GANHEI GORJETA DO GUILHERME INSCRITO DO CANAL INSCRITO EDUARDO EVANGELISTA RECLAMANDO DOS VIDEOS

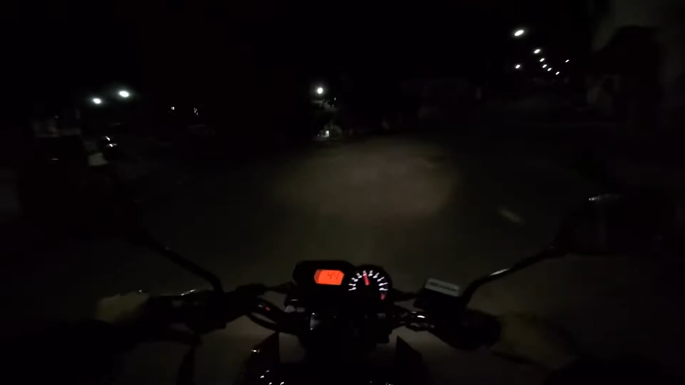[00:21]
Aí o cara pagou, véi. E sacou 10 conto de caixinha, tiozão. Ah, não. A felicidade do motoboy é ganhar uma caixinha, tiozão. Nem que seja um real, dois reais. Tá bom demais, irmão. Valeu. Obrigado mesmo, tio. Um cara aí que reconhece as dificuldades de um motoboy, né não, mano?
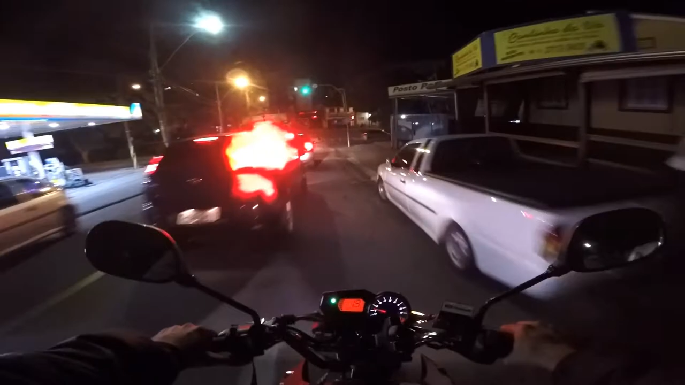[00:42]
O cara firmeza, mas firmeza mesmo. Valeu, tiozão. É, eu passei pela direita e tava todo mundo parado, tiozão. Tá cheio de pizza pra entregar, meu irmão. E aí, Guilherme, isso aí, tio.